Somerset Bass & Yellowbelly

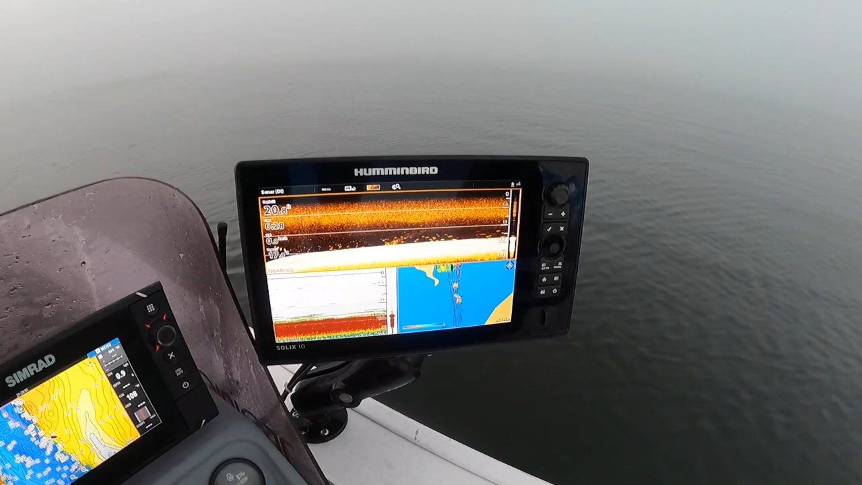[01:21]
Well, looking at that, Nigel I'm thinking this could be not a bad place to start, eh? Great place to start
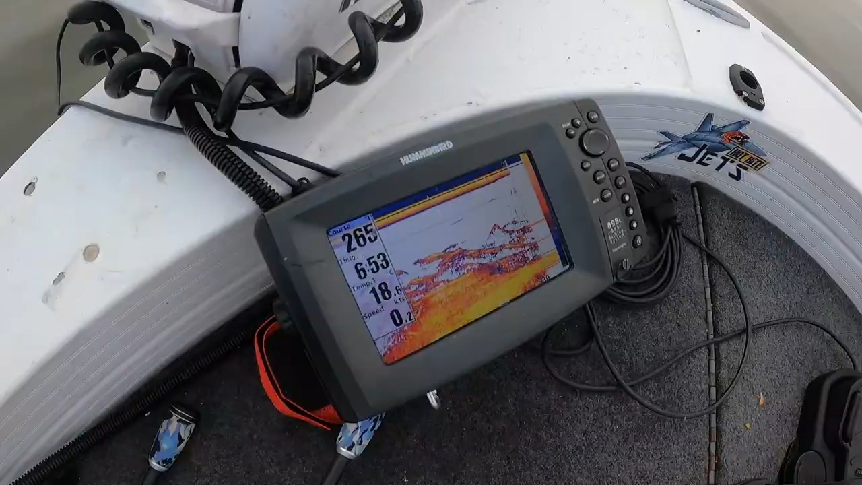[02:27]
Yeah, there's a bit going on there, Nigel Oh, the colouration of that yellow belly Let's get him up
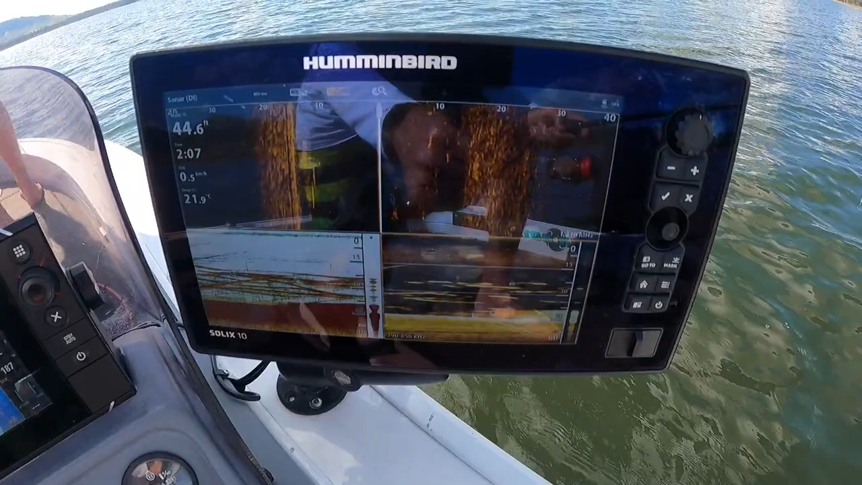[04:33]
On screen: depth 44.6 ft, water 21.9°C
well when you're bass fishing that's pretty much what you're looking for